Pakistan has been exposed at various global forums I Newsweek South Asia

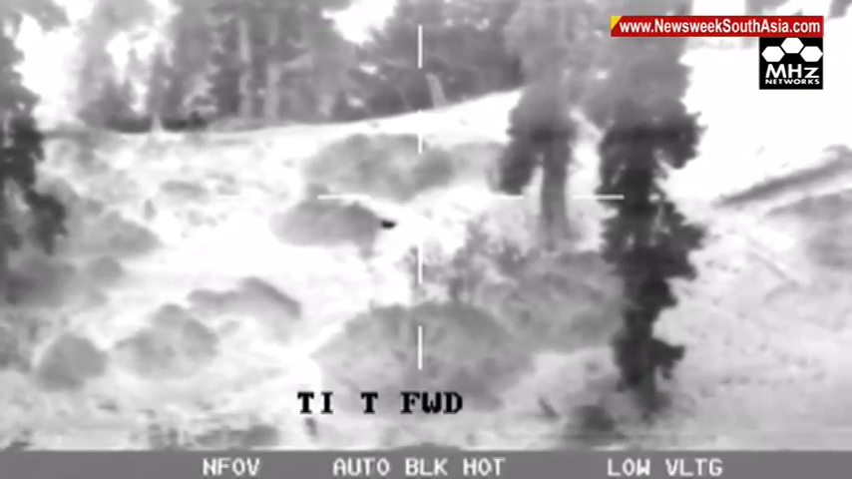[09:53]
A significant number of infiltrators have been eliminated while many others have been apprehended.